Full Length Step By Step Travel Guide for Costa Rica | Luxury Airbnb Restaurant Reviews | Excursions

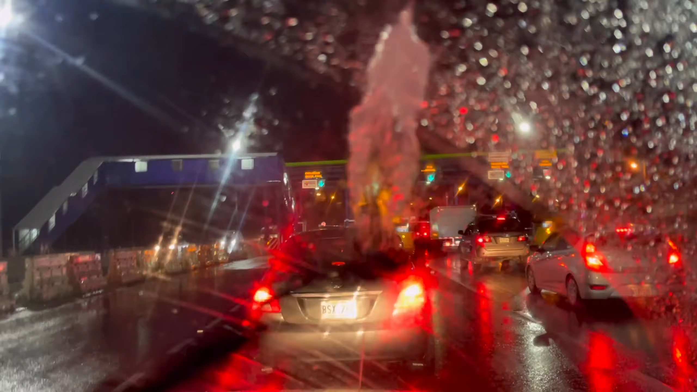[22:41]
Your coins are down here. Get inside your pouch. There's your pouch. So is, pouch this, right is this one going to be $800? Oh, $670, babe. See, there you can see it. $670? Okay, you got it? Yeah. So what is $670? Is like what, a dollar? So it's like a dollar, 10 oh, cents? Baby, blurry. Dollar. Y'all could see it? 20. 670, yeah. So 670, what's the money called again, baby?
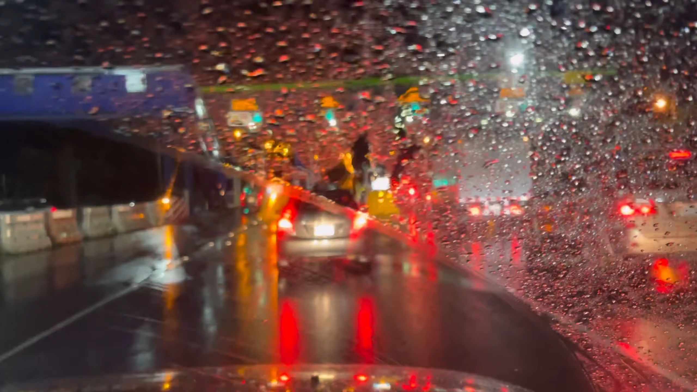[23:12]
Colones, yes. Colones is basically a dollar sum.
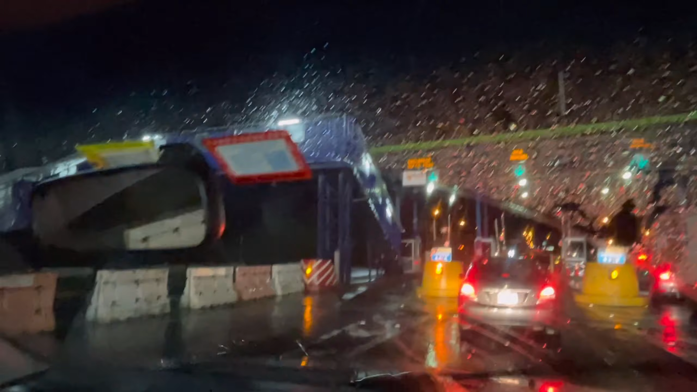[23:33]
you have coins and you have change on deck. All right. And make sure you get your funds. This is why it's so important to get your money. The first thing you do is get your money exchanged or changed from whatever currency you have, especially US, to their currency. All right. But we're traveling pretty far away from the airport and out of the city.
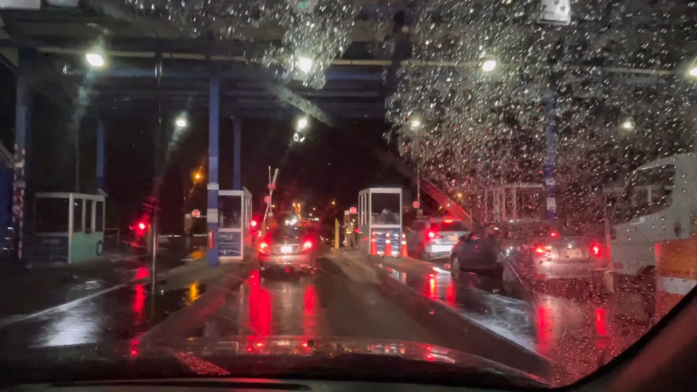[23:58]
So that's why we have to take these tolls. So this is the third toll. So all together, we probably already paid about $3 to $4 US in tolls so far.
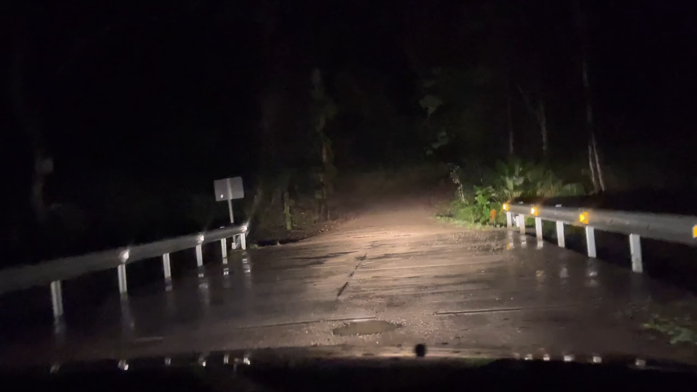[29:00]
Today. Okay. We made it. Oh my god, that does not look safe. Hell.